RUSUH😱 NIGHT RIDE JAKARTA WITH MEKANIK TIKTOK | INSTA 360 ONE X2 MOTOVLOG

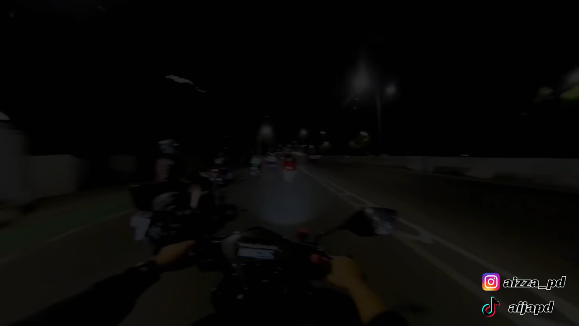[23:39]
Waduh bujir, setelah sekian purnama kita lewat sini lagi bujir. Sudah lama tidak, iya. Ini dulu rusak banget loh, kok masih ternyata. Gua kira apa namanya, rusaknya udah diatasi gitu. Ternyata masih rusak. Kayak hubungan gua, iya. Udah, cabut. Bang, udah bang, ngeri banget bang.